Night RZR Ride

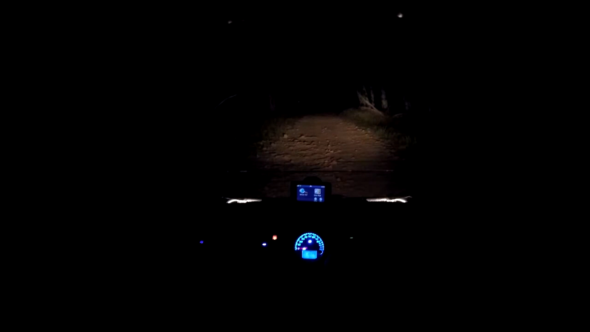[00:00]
Winch is here. This is our regular lights.
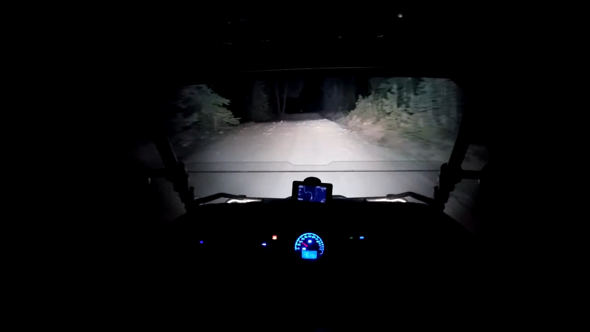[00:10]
Low, high. This is why I got a light bar. The last temperature was going to go on the side. You said the temperature was going to go on the side.